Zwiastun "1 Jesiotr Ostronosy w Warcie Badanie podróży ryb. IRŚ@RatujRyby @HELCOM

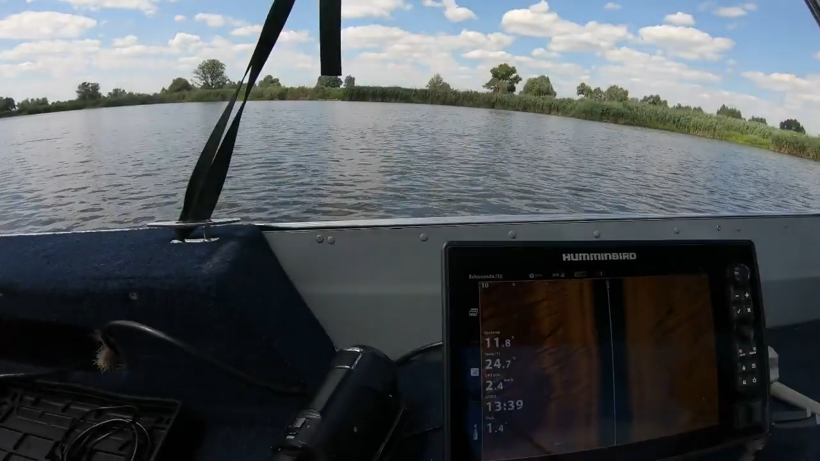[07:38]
Miejscowi mówili, że łapali na właśnie takich piaszczystych łachach. Jakby się odnalazł, to rzuci cień. Można go powiększyć i zobaczyć,